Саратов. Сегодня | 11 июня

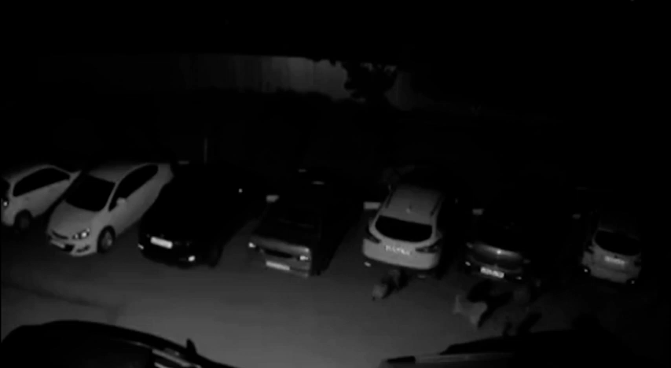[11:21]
потому что на пятом Нагорном проезде собаки захватили двор. Очевидцы сообщили, что свора загрызла кошку. В Дорстрой обращались, но те молчат. Спасибо, Рома. Я напоминаю о жалобах телезрителей.